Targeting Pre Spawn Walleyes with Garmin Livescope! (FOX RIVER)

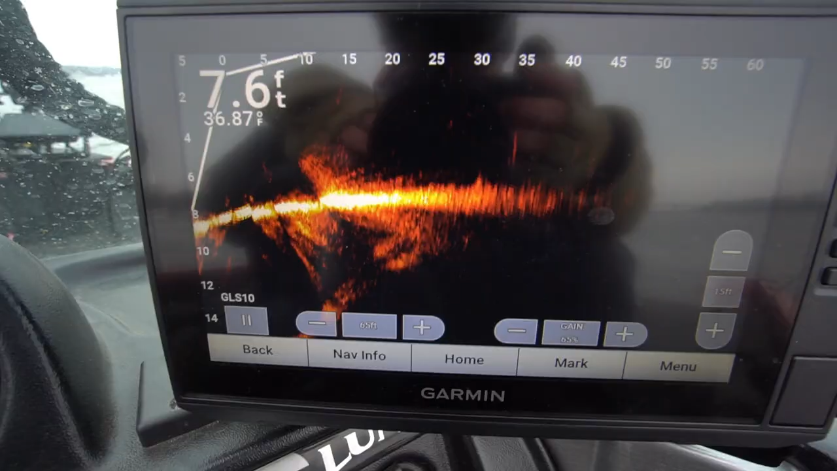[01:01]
On screen: depth 7.6 ft
We are sitting in about seven or eight feet of water right now and as Nick pans it to the side we're going through looking at about
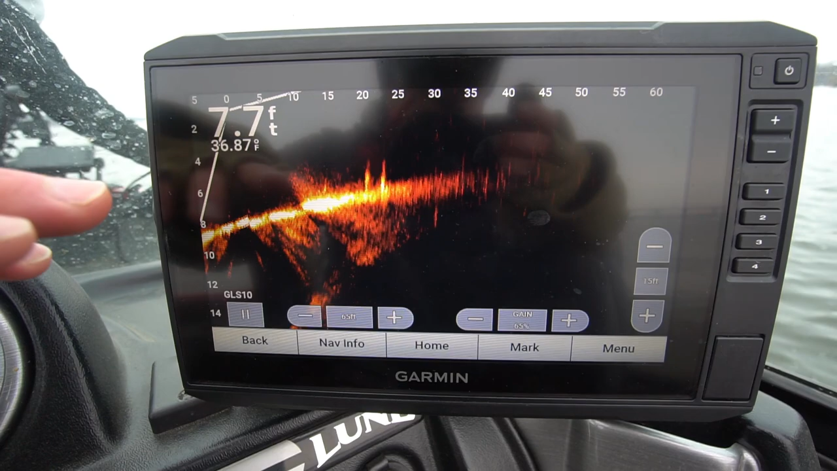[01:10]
On screen: depth 7.7 ft, water 36.87°F
20 to 30 feet away sometimes 40-50 feet away these little pods of fish that are popping up. Again we saw them on the side scan and now we're just going through looking for each of these individual marks.
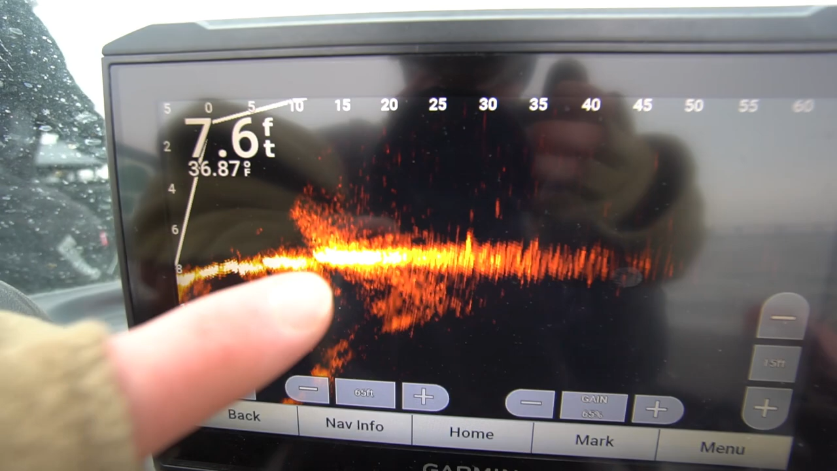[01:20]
On screen: depth 7.6 ft, water 36.87°F
Some of them are suspended, some of them are tucked tight to bottom.
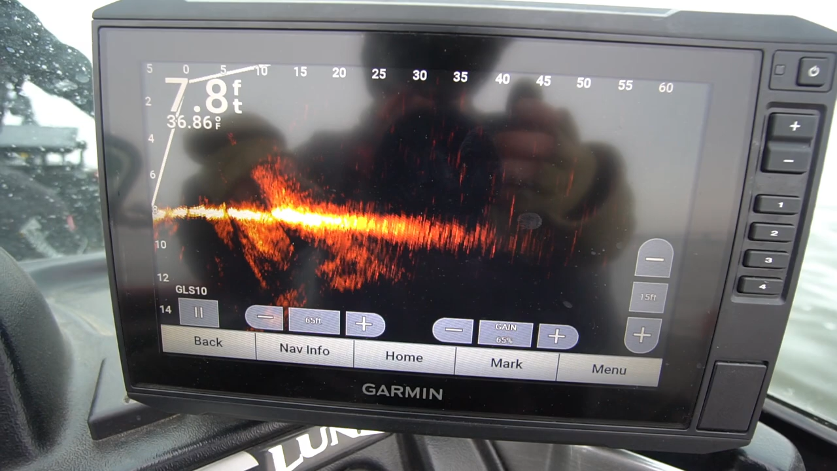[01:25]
On screen: depth 7.8 ft, water 36.86°F
Typically the ones that are tucked tight to bottom are going to be your walleyes. There are a lot of white fish and stuff like that that sit suspended in here but walleyes will still sit suspended a little bit or foot or two off of bottom. So like that there's a nice group of fish that's only 25-30 feet away that we can cast on.
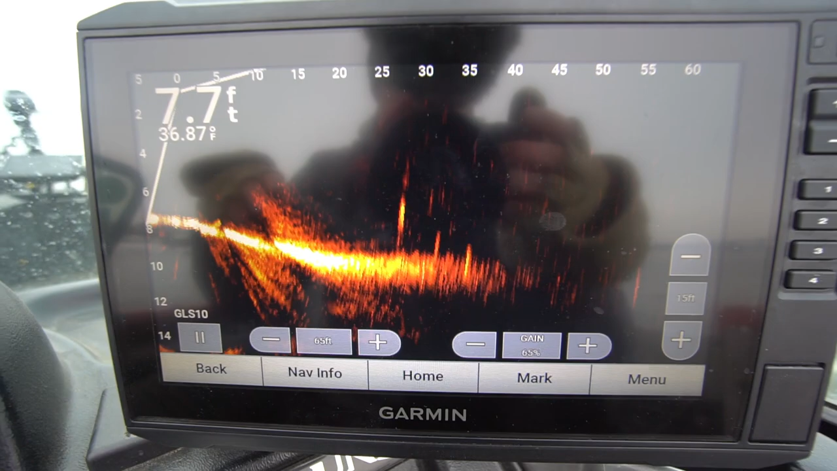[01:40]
On screen: depth 7.7 ft, water 36.87°F
So what do you think? Yeah we should get the long rods out and probably target some fish. Yeah.